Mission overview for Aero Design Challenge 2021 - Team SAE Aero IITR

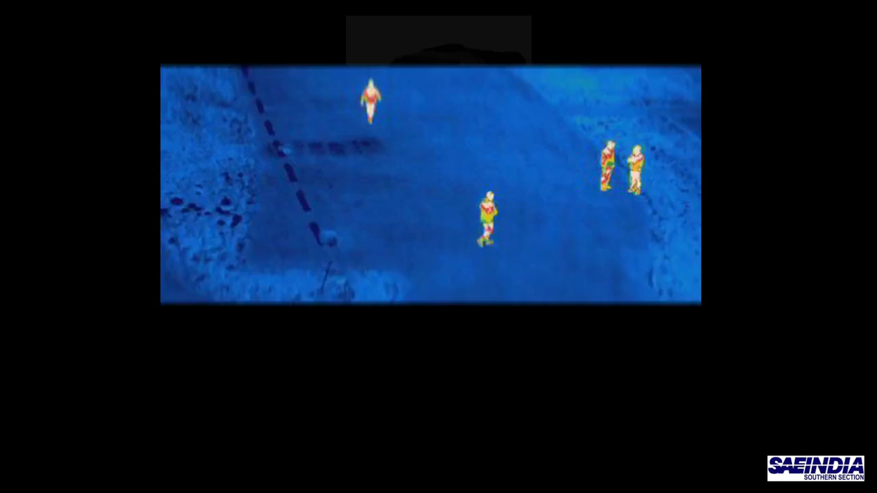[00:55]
A thermal sensor would be used whenever needed. To locate the victim seen on the camera or the sensor, the UAV will also feature a GPS system.